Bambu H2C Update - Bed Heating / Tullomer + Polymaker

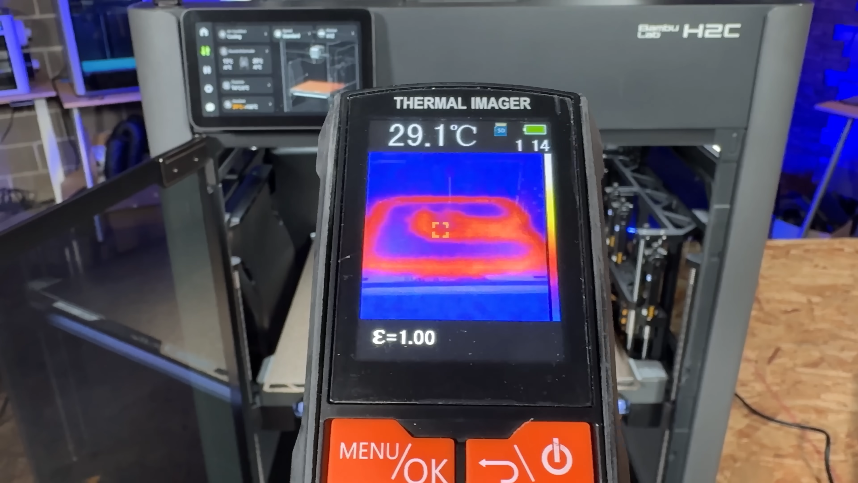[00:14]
On screen: spot 29.1°C
And in that video, I had mistakenly identified Bamboo's bed heating strategies as the reason for my PLA not sticking to the bed.
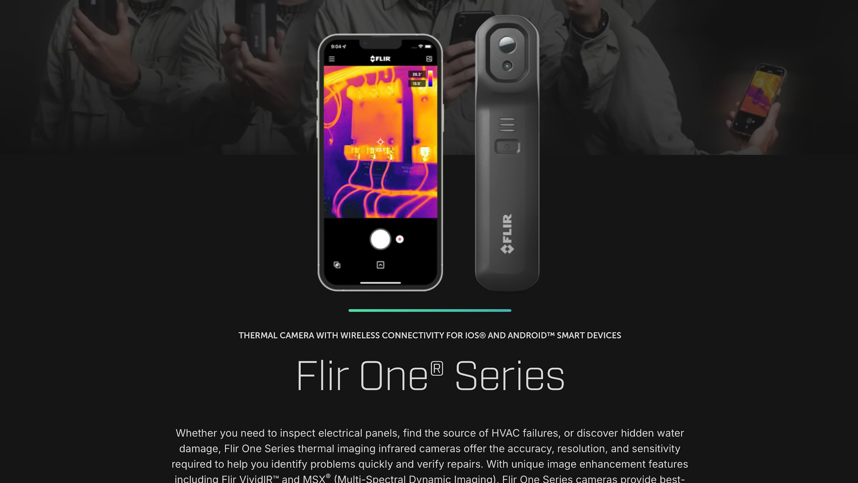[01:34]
It connects to the iPhone. It provides a thermal imaging way of inspecting houses. It's kind of like an inspector's tool.
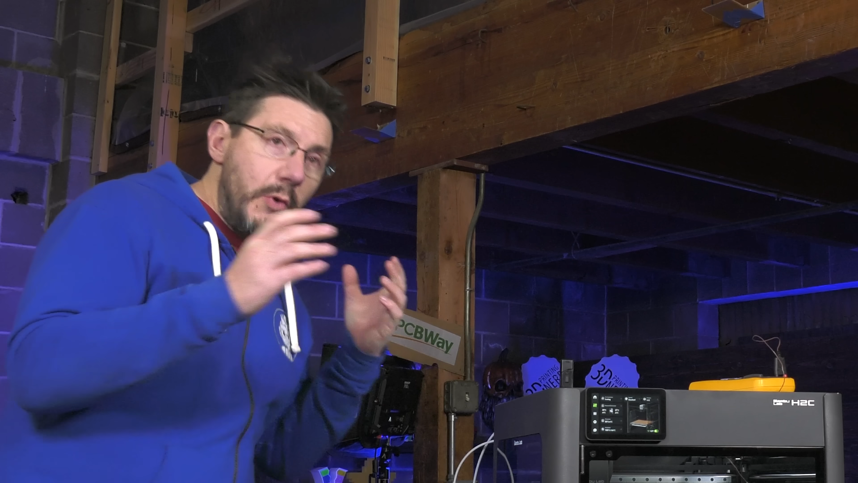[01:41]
So, originally in the video,
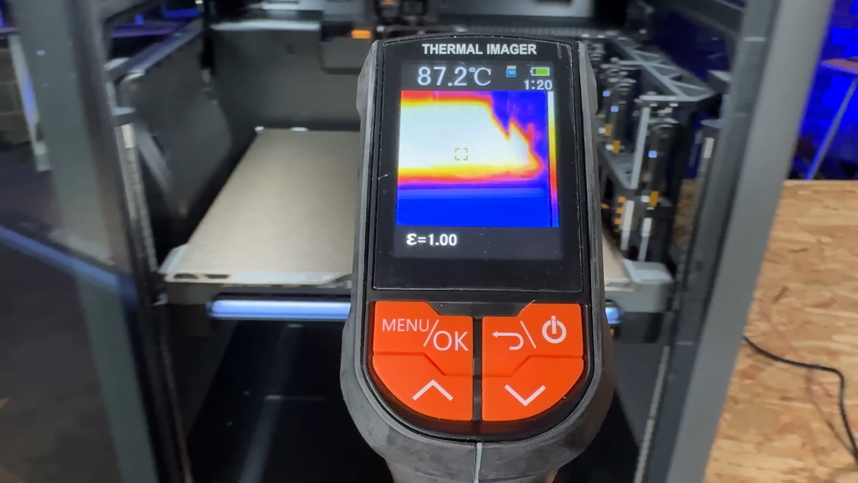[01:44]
On screen: spot 87.2°C
I had set an emissivity value on the thermal imager to 1.0,
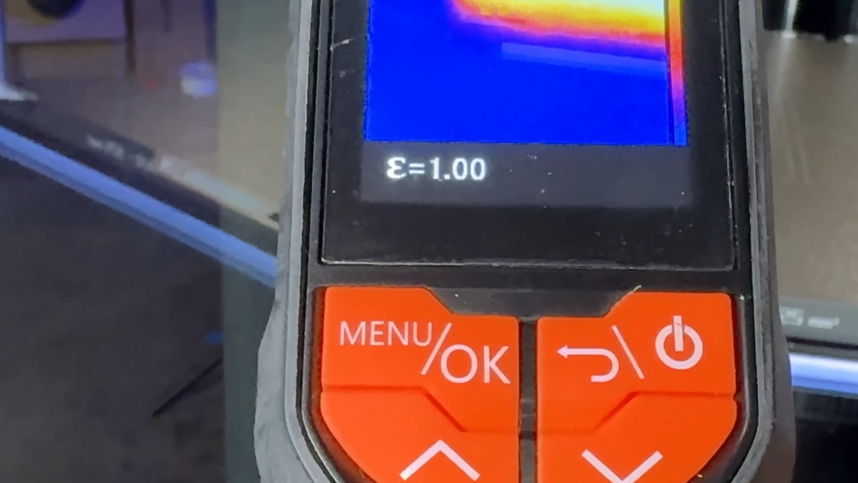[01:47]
which is, for lack of better terms, a perfect emitter of heat.
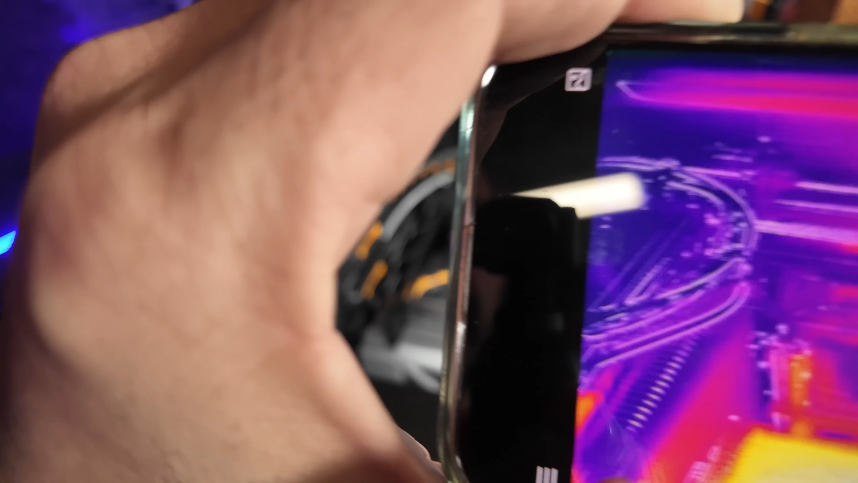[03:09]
Let's see if I go into those. Emissivity.
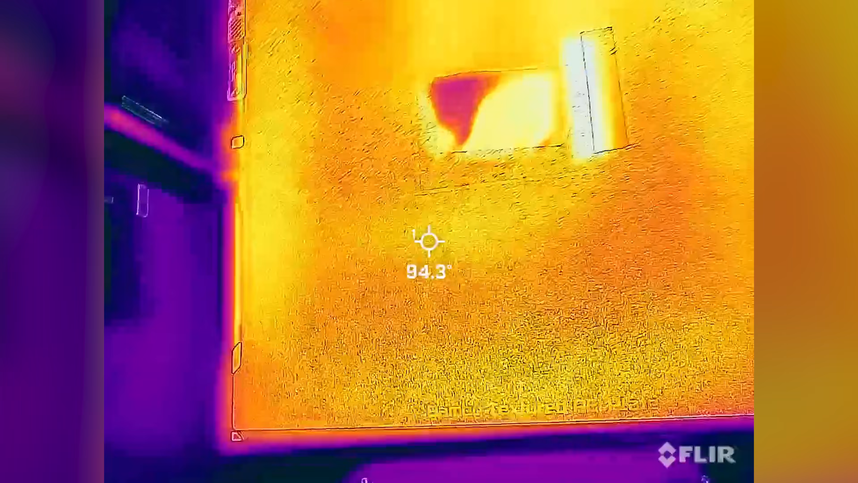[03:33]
So, it's giving us a reading of 91, 92.
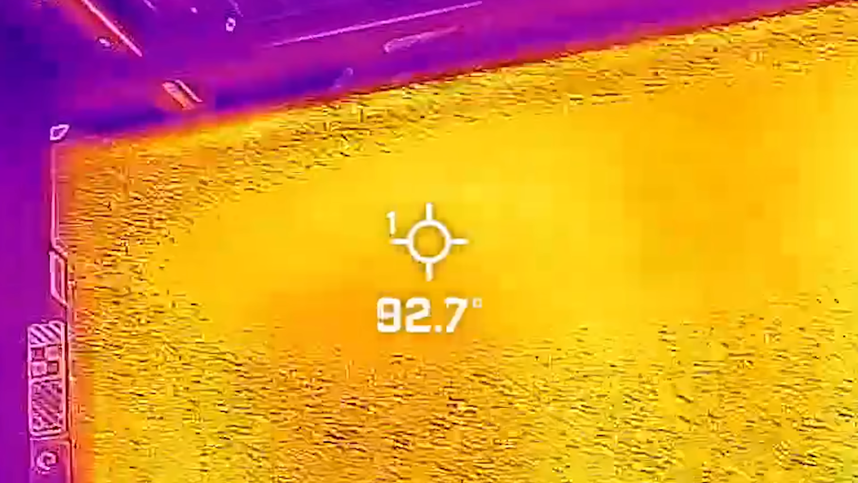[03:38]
If we go over here, we can definitely see where the heater elements are.